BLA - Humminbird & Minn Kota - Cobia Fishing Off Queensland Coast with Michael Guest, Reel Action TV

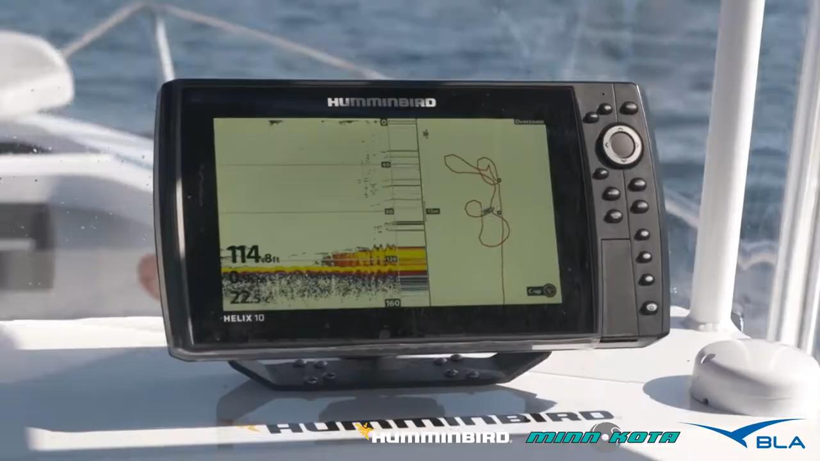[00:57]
We've got some amazing showing on the sounder. And young Jason has decided to join me up the front here.
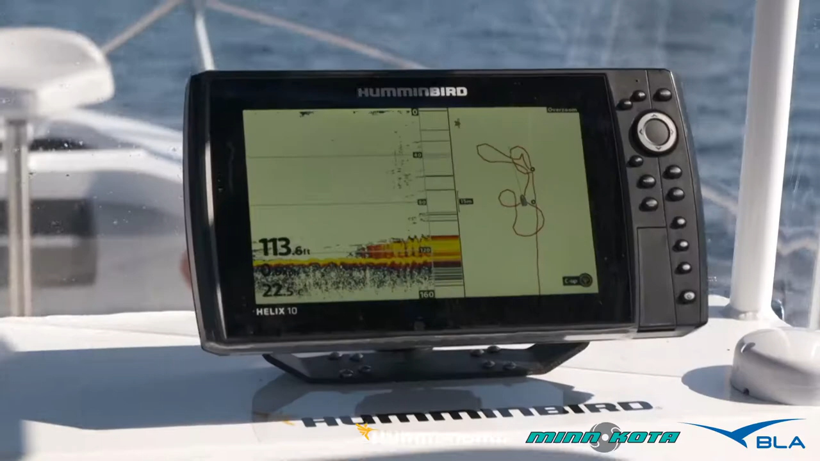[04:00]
On screen: depth 113.6 ft
And we've got the sounder, and there we've got our GPS mark.